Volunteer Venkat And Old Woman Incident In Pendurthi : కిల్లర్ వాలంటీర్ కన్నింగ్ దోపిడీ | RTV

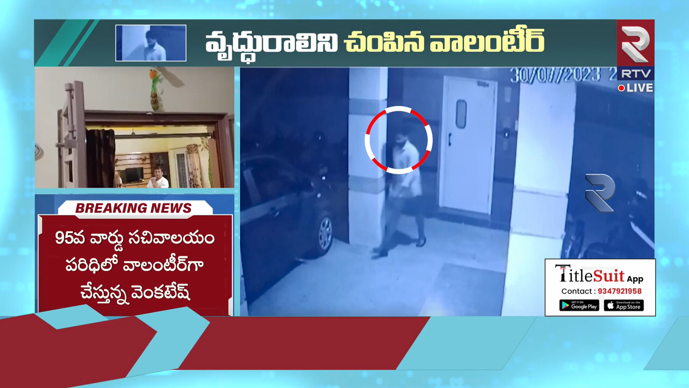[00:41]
అయితే వరలక్ష్మి కుమారుడు శ్రీనివాస్ షాప్లో కొంతకాలంగా పార్ట్ టైం ఉద్యోగం చేస్తున్నట్టుగా తెలుస్తోంది వెంకటేష్. ఆ ఘటనకు సంబంధించిన విజువల్స్ మీరు చూస్తున్నారు, సీసీ కెమెరా విజువల్స్ మీరు చూస్తున్నారు.